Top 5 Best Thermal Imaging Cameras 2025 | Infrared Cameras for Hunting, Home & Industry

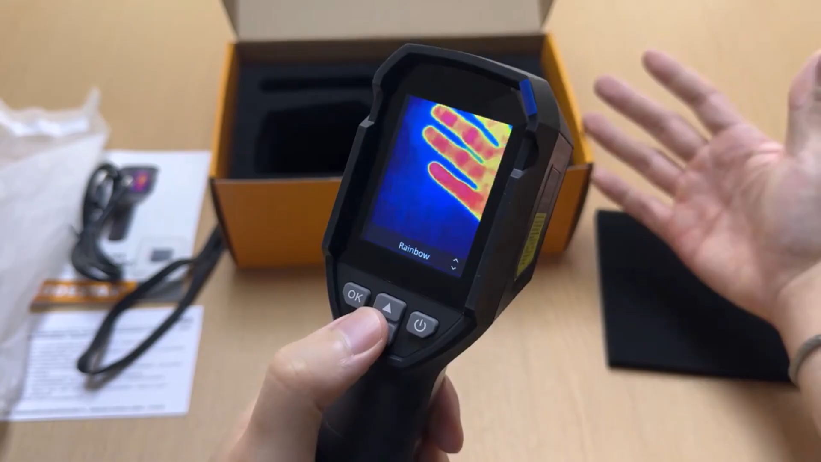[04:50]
It provides precise thermal imaging with excellent resolution, making it a reliable tool for diagnosing electrical issues,
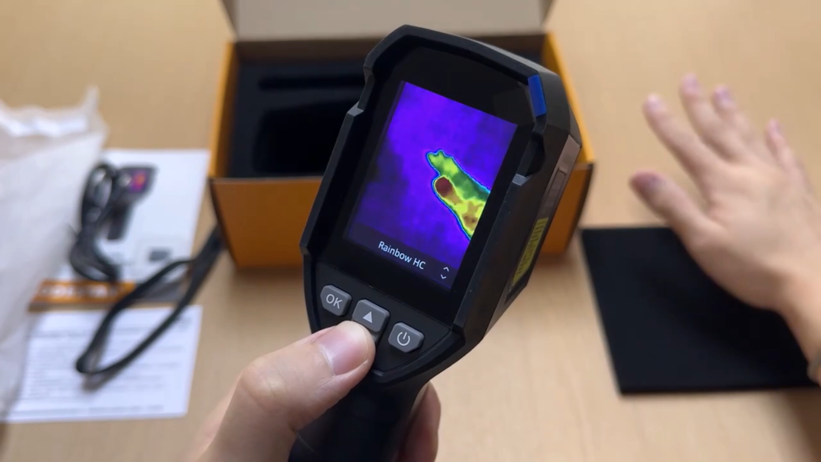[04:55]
inspecting machinery, or identifying heat patterns in circuits.